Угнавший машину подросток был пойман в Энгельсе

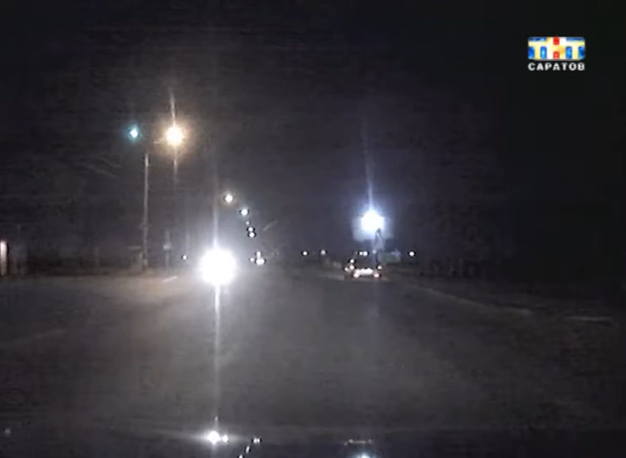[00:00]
На улице Мария Роскова, города Энгельса, нас подрезал автомобиль ВАЗ-2111.